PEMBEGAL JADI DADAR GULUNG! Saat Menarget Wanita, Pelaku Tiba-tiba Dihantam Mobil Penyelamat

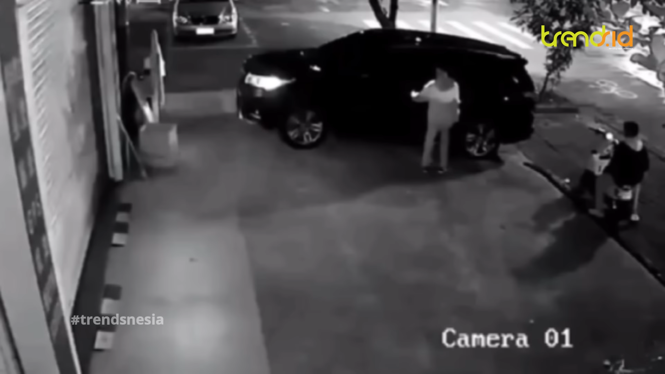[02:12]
Betapa paniknya kedua pria ini saat mengincar mobil yang terparkir. Baru membuka pintu mobil, pemilik tiba-tiba terbangun dan menggagalkan pelaku. Pelaku tertangkap di Pantai Talanca.